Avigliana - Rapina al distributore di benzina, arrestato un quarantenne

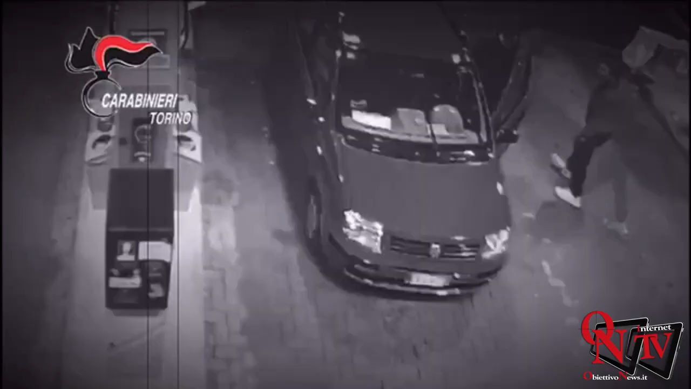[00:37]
che sarebbe servita per effettuare il rifornimento di carburante per tornare a casa. L'uomo si è poi lontanato a piedi, mentre i due fidanzati, rimasti a piedi per non aver potuto effettuare il rifornimento, hanno chiamato i genitori.